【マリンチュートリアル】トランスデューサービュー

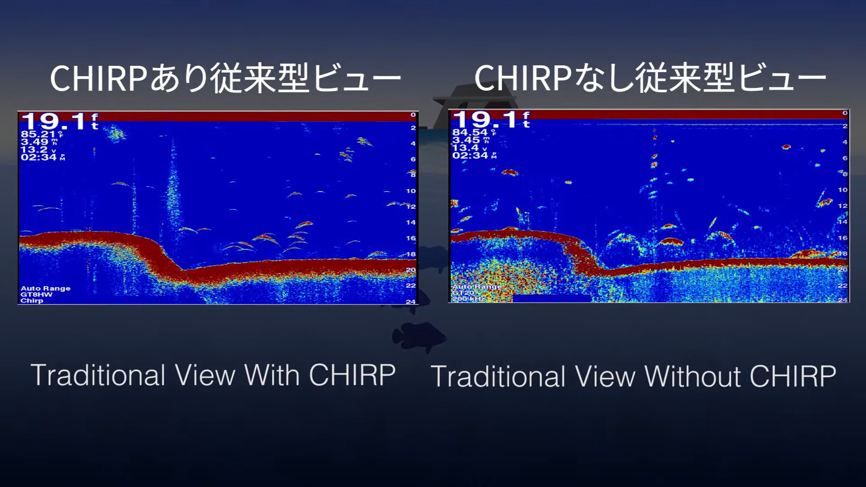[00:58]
The next sonar view Garmin offers is Clearview.
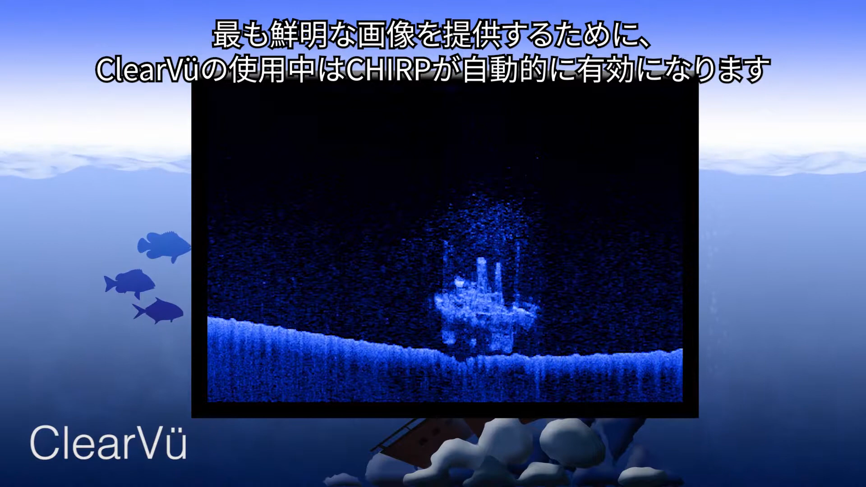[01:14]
Here is a side-by-side comparison of traditional and Clearview.
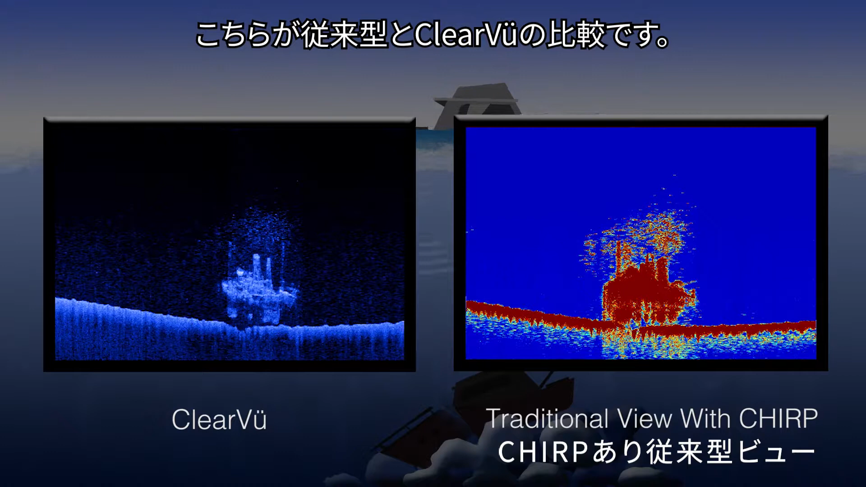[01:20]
Fish are easily identifiable on the traditional side, whereas structures are well-defined on the side using Clearview.
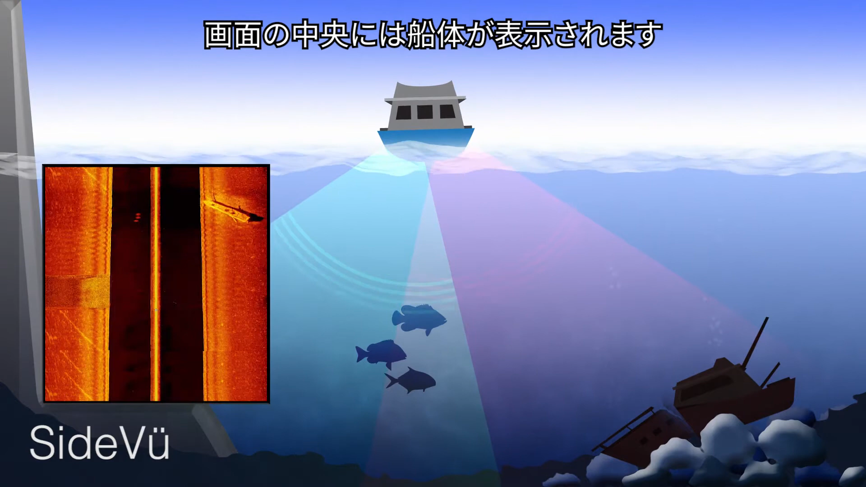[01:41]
The middle of the screen is the hull of the boat. The sides of the screen display an historical view of what has happened under the water on both port and starboard sides.
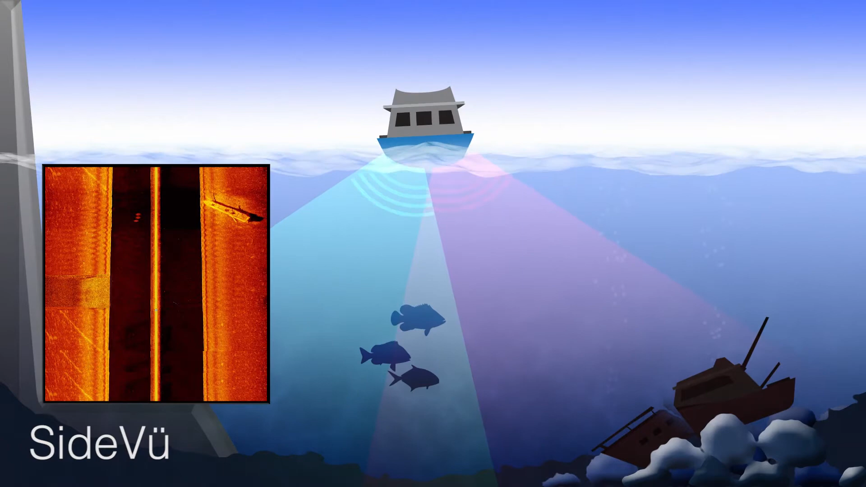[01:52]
The distance you are able to see off to the side is dependent upon the depth of water.
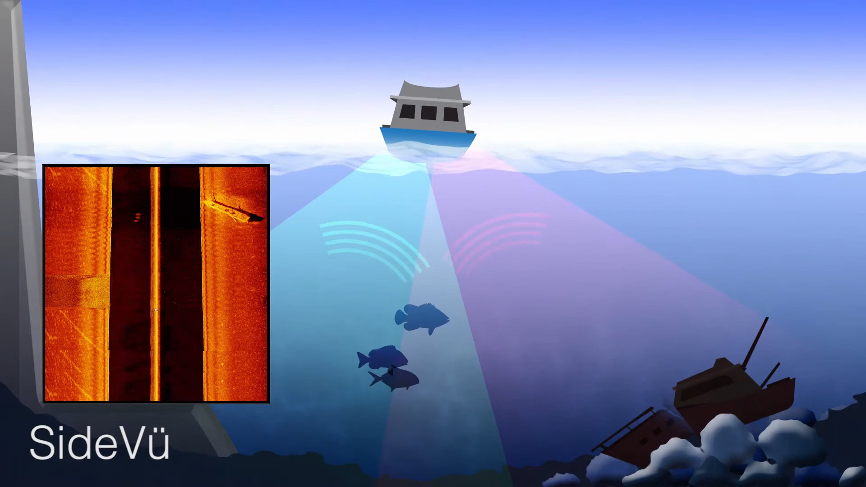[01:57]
Once again, Sideview always has Chirp enabled. Thanks for watching!